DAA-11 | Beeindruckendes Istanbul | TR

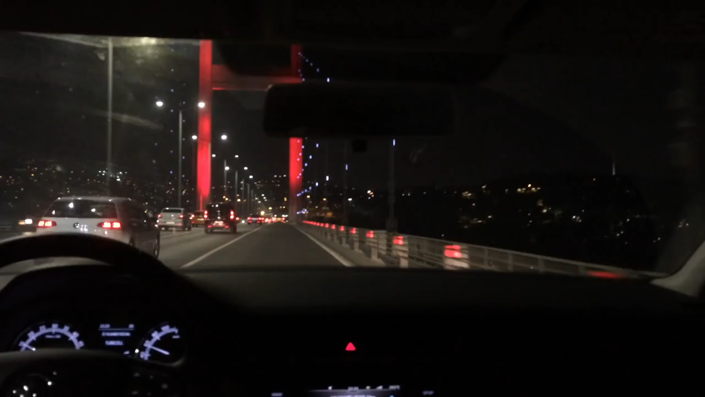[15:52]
Und es war immer noch, obwohl schon spät am Abend war, sehr viel Verkehr.